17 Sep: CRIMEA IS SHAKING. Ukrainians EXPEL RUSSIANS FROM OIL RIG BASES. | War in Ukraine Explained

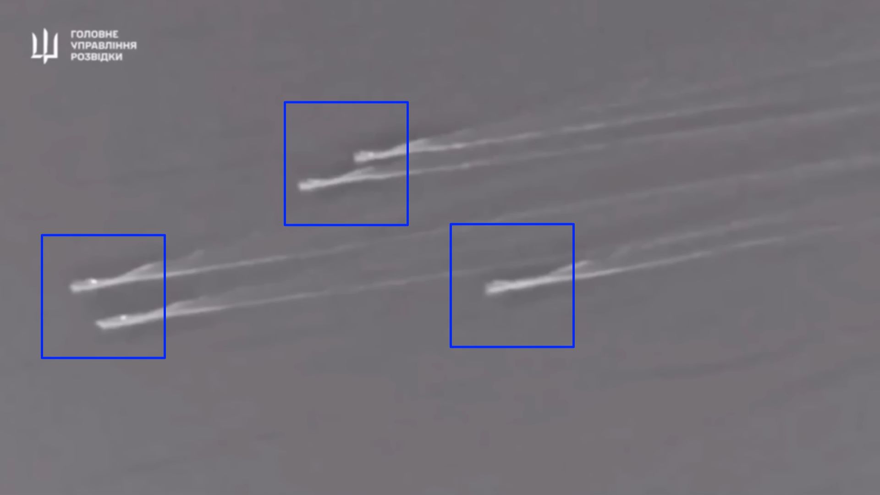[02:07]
The operation's detailed footage, later released, reveals the boats advancing rapidly toward the platform.
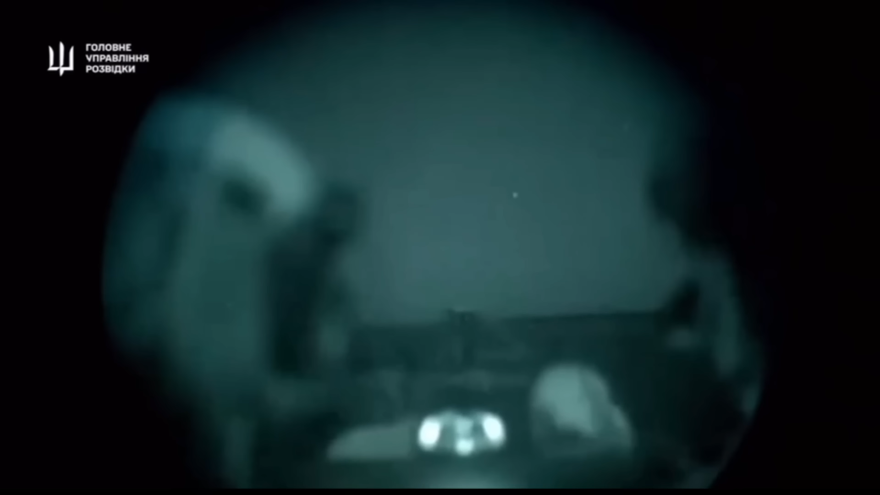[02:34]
The footage further shows the boats closing in and unleashing a barrage from M-2, browning 12.7mm machine guns,
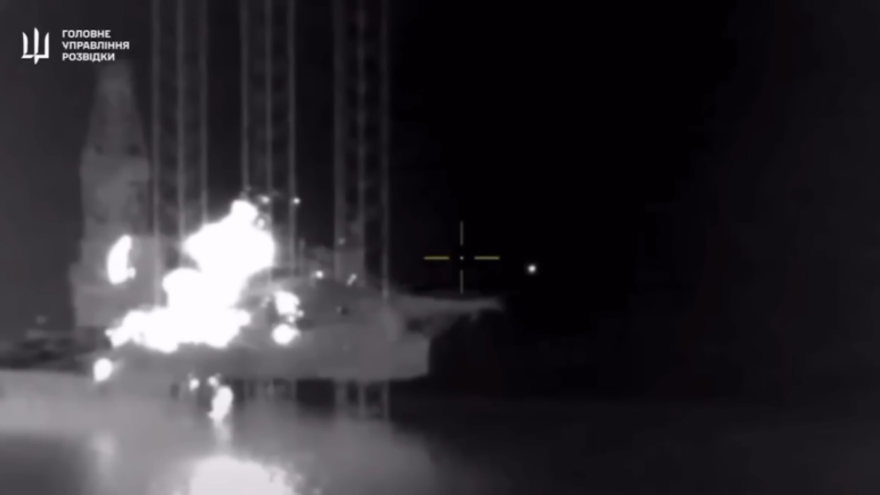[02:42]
followed by a series of powerful explosions on the platform. The Ukrainian forces then engaged in an intense firefight with the remaining Russian troops,
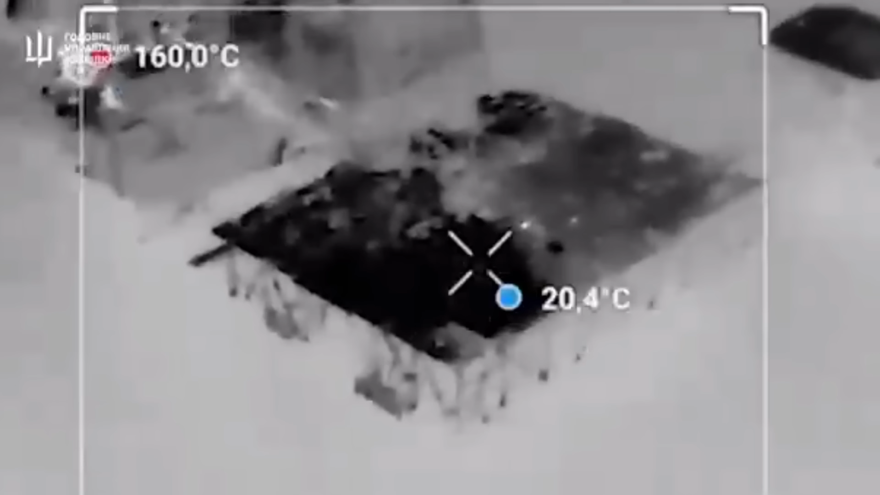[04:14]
The video first shows the oil rig platform, with the Russian jet flying at low altitude, attempting to engage the Ukrainian forces at sea.
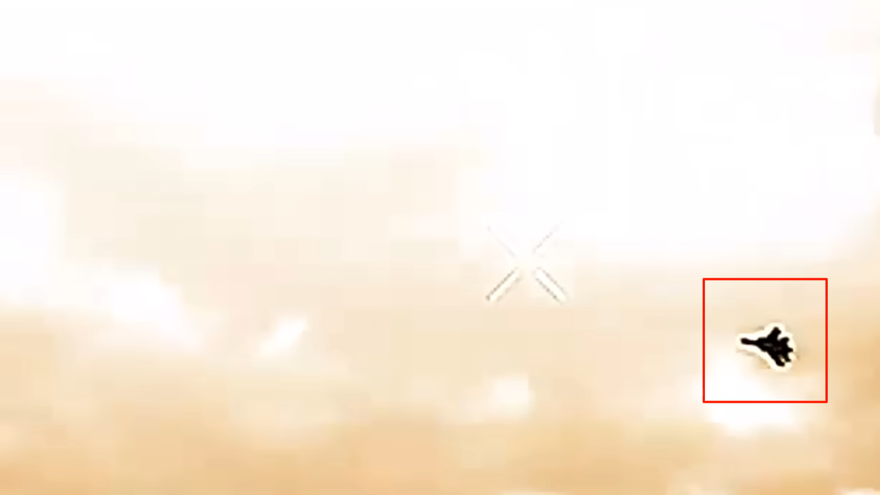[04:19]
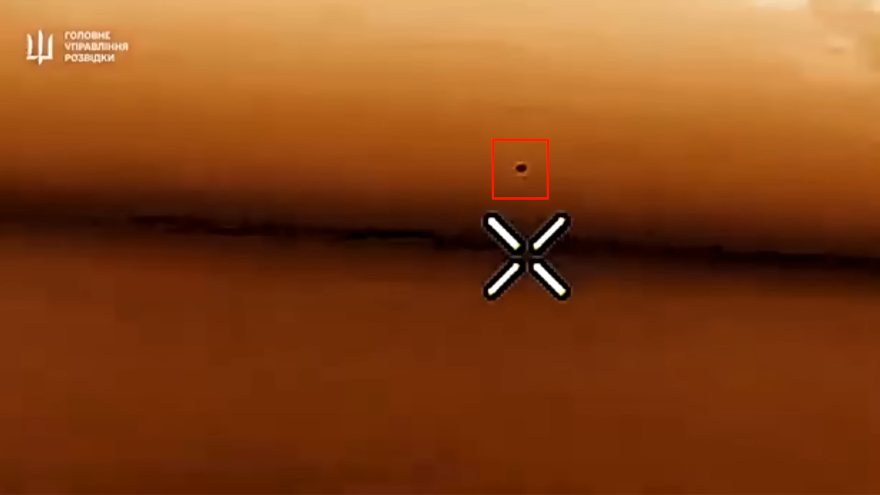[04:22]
It then captures a boat maneuvering into position, followed by the launch of an air defense missile.
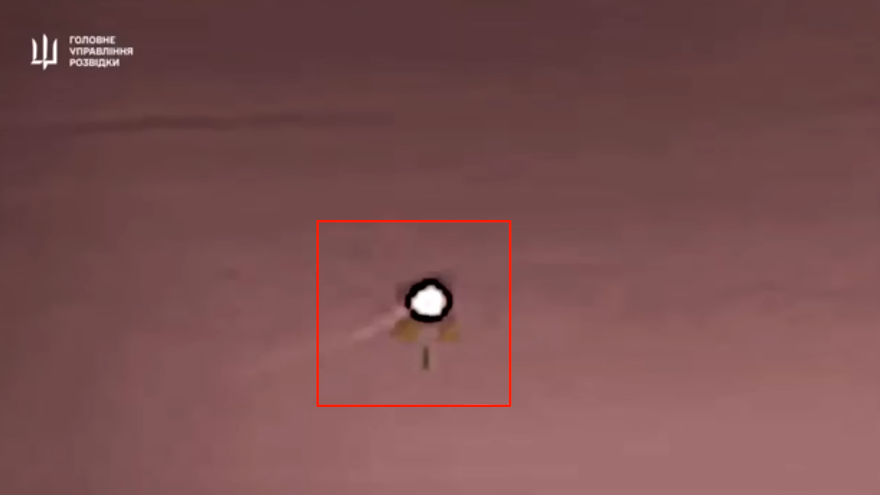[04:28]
Moments later, the missile strikes the Russian aircraft, leading to its destruction. This precise and well-executed hit not only shielded the Ukrainian assault group from a serious aerial threat, but also dealt a significant blow to the Russian forces,
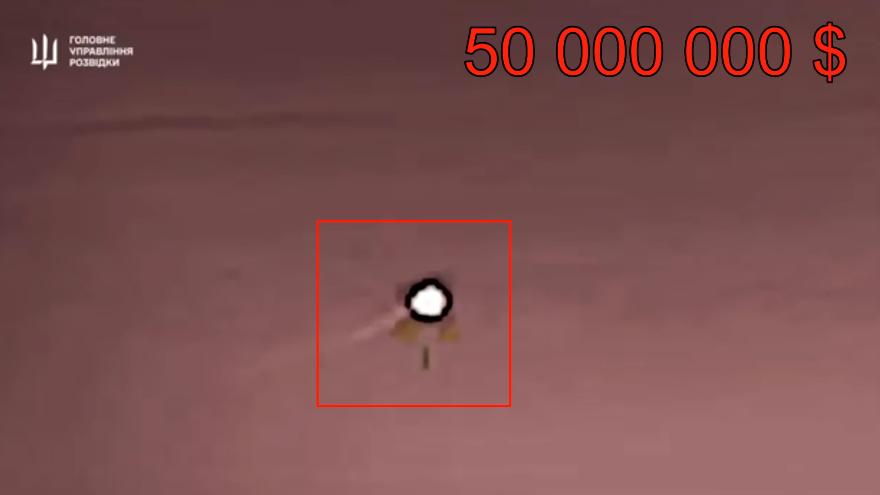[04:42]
resulting in the loss of an aircraft valued at approximately 50 million US dollars.